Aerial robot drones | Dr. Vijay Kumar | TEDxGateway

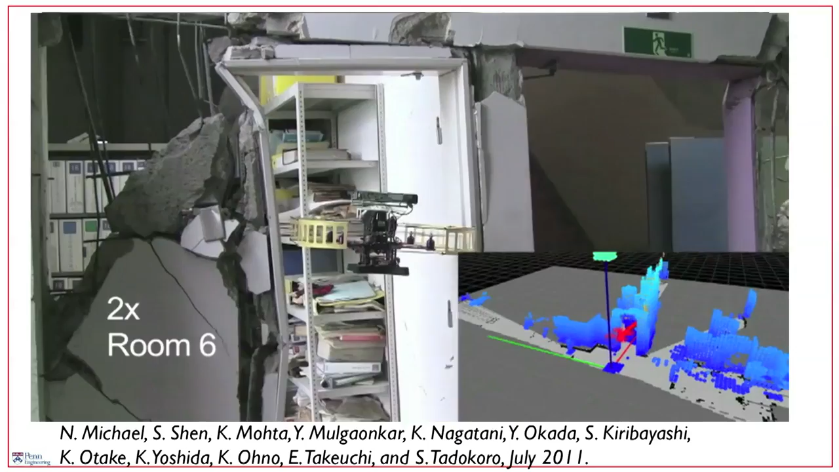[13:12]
ground robot actually cannot go through the aerial robot takes off and it's able to go through the collapsed
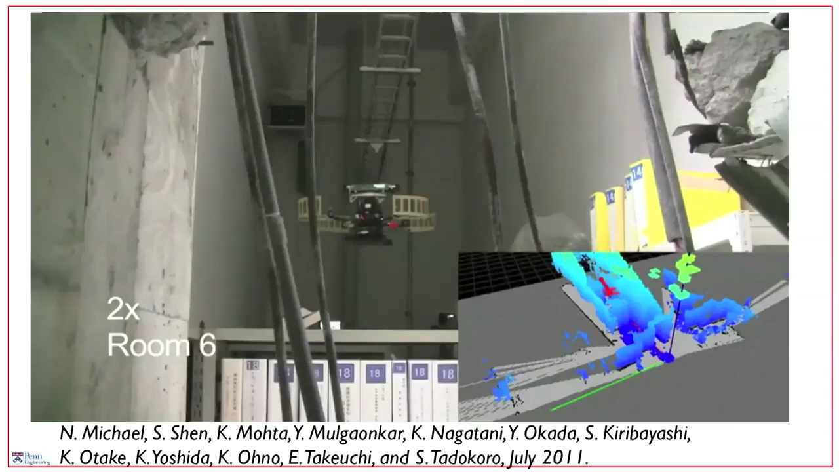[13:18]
doorway across this bookcase which actually human beings could not have done and certainly the ground
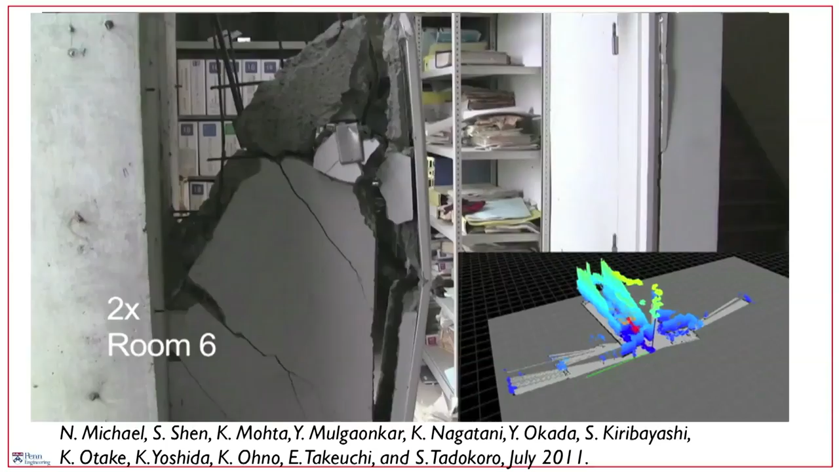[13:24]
robot could not have done all the while building a map on the bottom right hand side and if you had survivors you could have
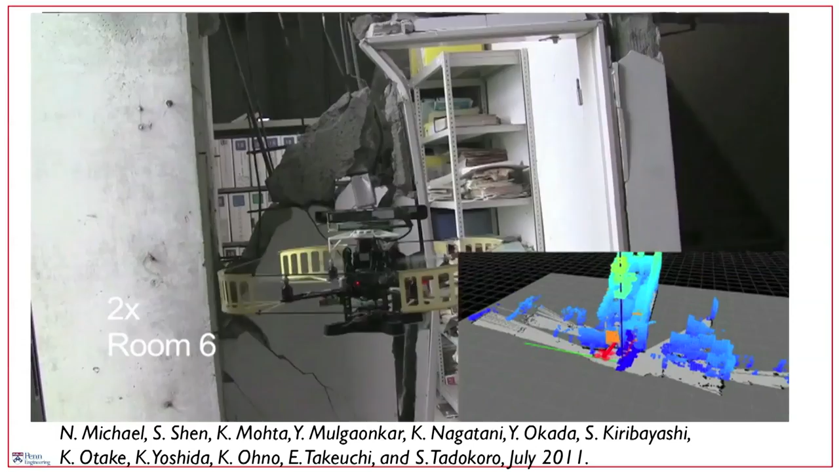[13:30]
been able to locate them but what we're really trying to do in this particular experiment is just verify the structural integrity
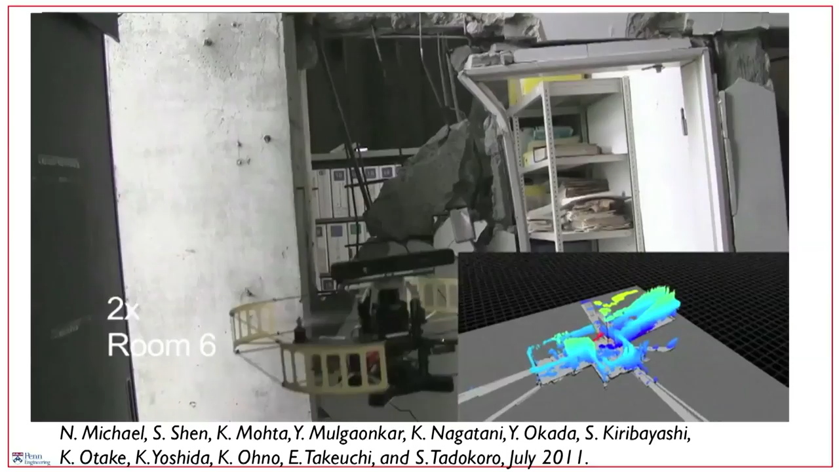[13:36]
and build a geometric model so these kinds of things can be done autonomously today with small teams of aerial and